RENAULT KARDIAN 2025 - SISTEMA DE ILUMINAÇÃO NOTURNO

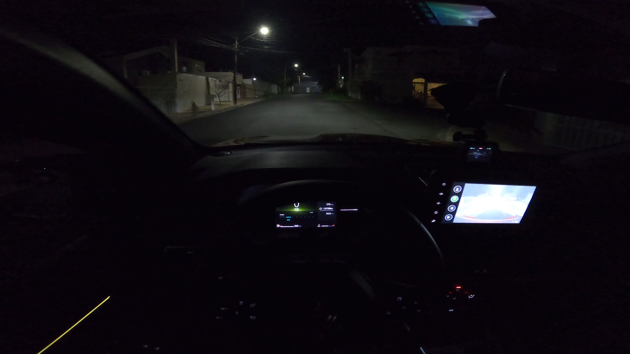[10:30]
Então, ó, eu estou baixando o farol aqui o mais próximo possível de mim, tá? Nessa situação você anda quando você está com o veículo mais carregado.
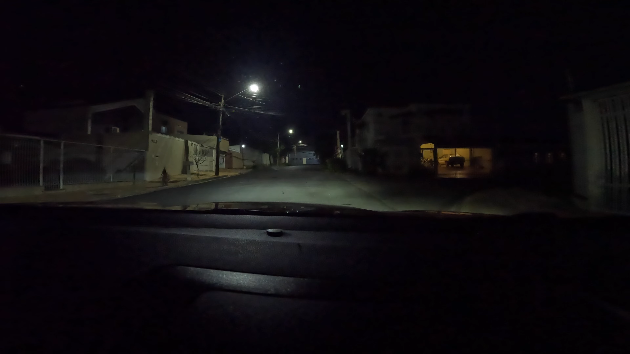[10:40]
E agora eu vou elevar o farol pra vocês terem uma noção da altura do facho também. Não sei se a câmera vai captar direito aqui. Tô com a GoPro aqui também pra tentar captar legal pra vocês. Aqui ficar a melhor imagem eu deixo pra vocês aí, tá? E aqui temos a iluminação de farol alto. Vamos numa região também um pouco mais escura para vocês terem uma noção aí da iluminação. Beleza, pessoal? Então, vamos sair com o carro aqui, dar início ao nosso teste drive noturno. E a gente tem, como eu já disse pra vocês, três modos de condução.
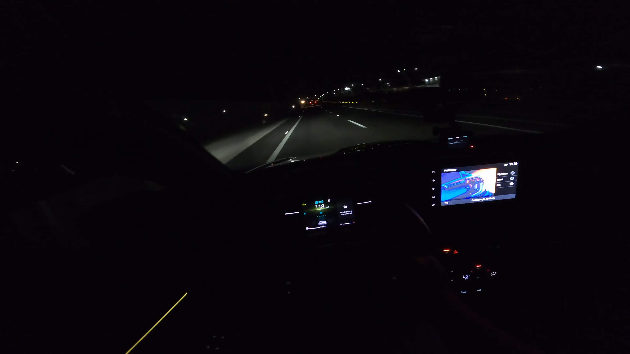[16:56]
Identificou o veículo ali na frente e já está efetuando a frenagem. Então, não tem o que se reclamar aqui com relação a piloto automático. Durante a noite funciona perfeitamente também. Vou colocar aqui atrás do caminhão, ó. Olha lá. Vamos ver. Olha lá. Já localizou o caminhão também. Então, está funcionando perfeitamente. Agora, eu vou segurar um pouco o veículo aqui pra deixar os veículos aqui me ultrapassarem. Que aí a gente consegue mostrar pra vocês o assistente de ponto cego em funcionamento, tá? Então, ó.
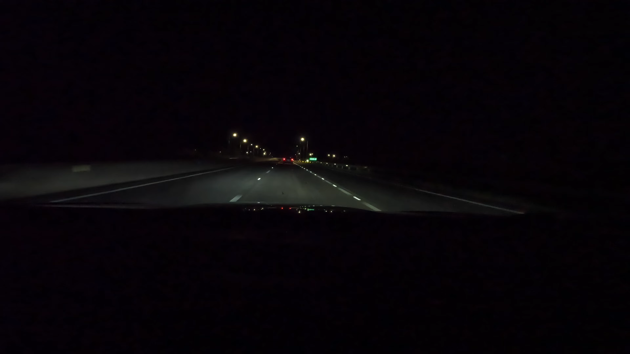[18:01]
Mas pode ser questão de percepção. Então, assistam o vídeo lá pra vocês terem uma noção do que eu estou falando. Beleza, pessoal? Agora vamos descer ali pra uma área mais escura e ver como que o veículo vai se comportar. E aí a gente consegue acionar o farol alto também pra poder testar. Então, vamos lá. Então, ó. Iluminação aqui. Vamos novamente trazer o farol aqui mais próximo. Se você andar com o farol muito próximo, a iluminação fica bem ruim, né? Visto que ele ilumina bem próximo do veículo aqui.